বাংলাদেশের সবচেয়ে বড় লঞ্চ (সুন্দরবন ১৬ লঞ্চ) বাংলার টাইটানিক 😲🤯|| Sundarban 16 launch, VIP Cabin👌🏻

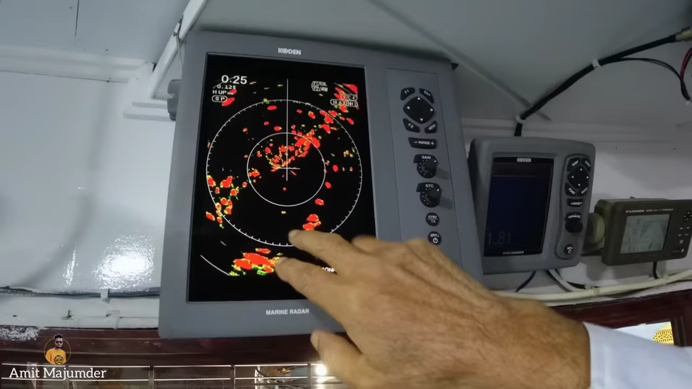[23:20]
যখন আমরা চলি তখন নদীর দুই পাড় এগুলো, আর এই স্পটটা আছে, এখানে হয়তো কোন জাহাজ আছে।
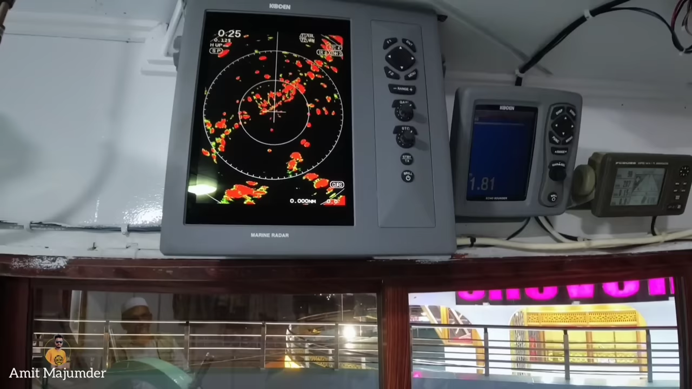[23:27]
ও মানে আপনি দেখেন যে আপনার সামনে কেউ আছে কি না, কুয়াশার সময় দেখে।
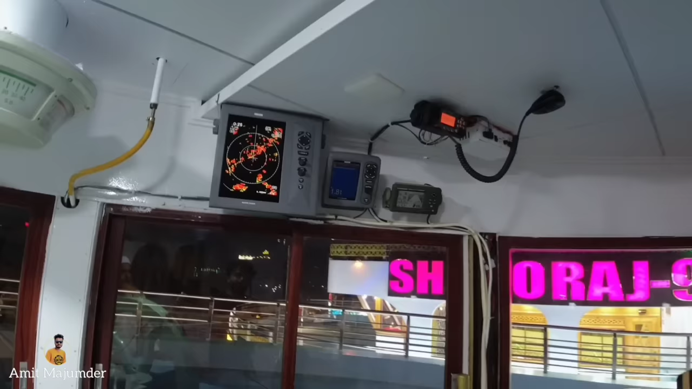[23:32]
আচ্ছা আচ্ছা, দিক নির্ণয় করার জন্য অথবা হচ্ছে কি আপনার এই কুয়াশা ফুয়ারা দেখার জন্য কি আছে, রাডারের মাধ্যমে আপনারা দেখেন তাই তো?
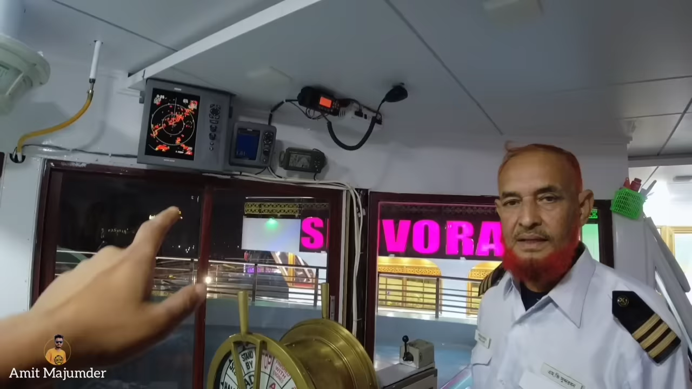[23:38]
আচ্ছা, এটা হচ্ছে সেই রাডার, এটাকে বলা হয় রাডার, এটা দেখার জন্য আর কি। আচ্ছা, এই আর এটা হলো আমার, হ্যাঁ,
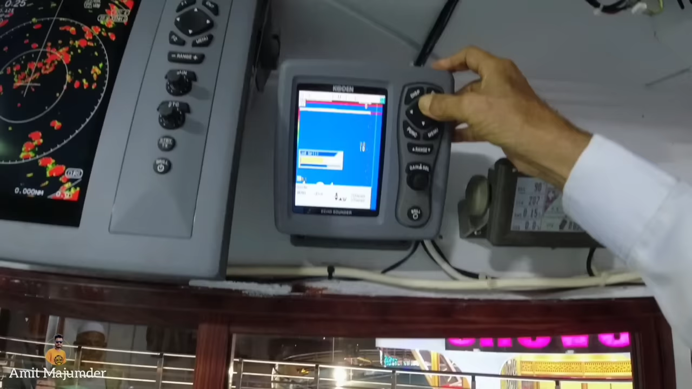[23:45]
মানে পানির গভীরতা, এটা হচ্ছে পানির গভীরতা, মানে নদীর কত, হ্যাঁ হ্যাঁ, নদীর কত গভীরতা, 1.81।
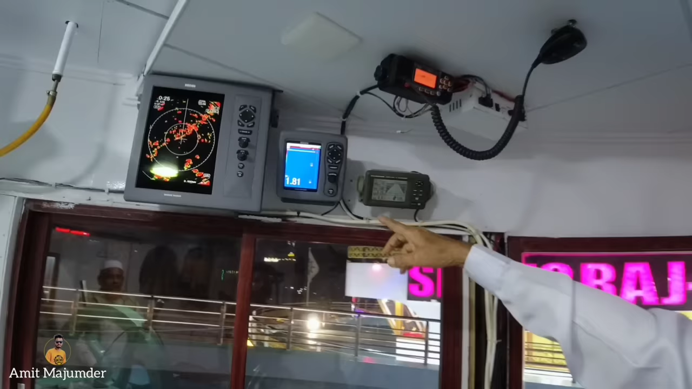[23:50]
আচ্ছা, এটা এখন 1.81,
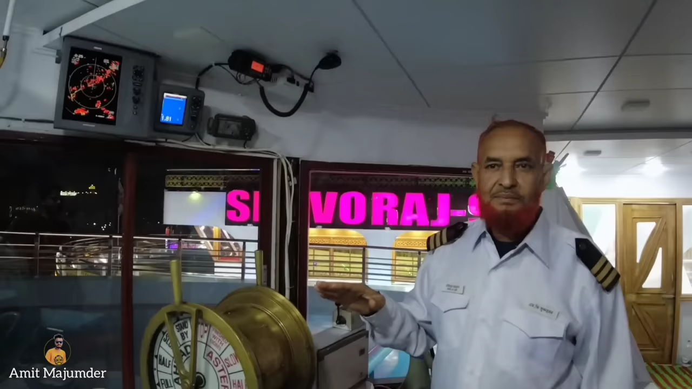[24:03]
মানে এই যে মেশিনটা, এটার নাম কি?
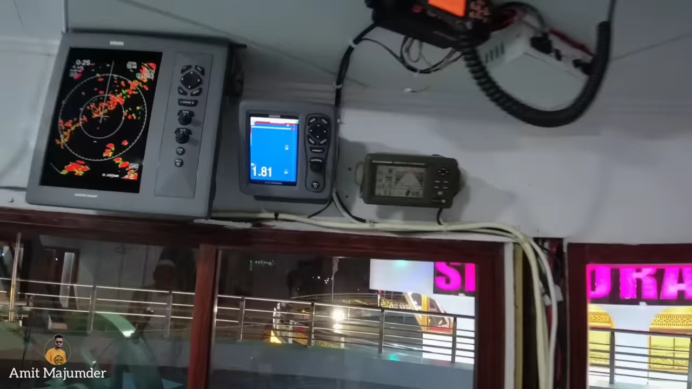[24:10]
ইকো সাউন্ডার। এই যে মেশিনটা দেখতে পাচ্ছেন, ইকো সাউন্ডার, এটার কাজ হচ্ছে পানির গভীরতা দেখার। এটা পানির গভীরতা দেখে।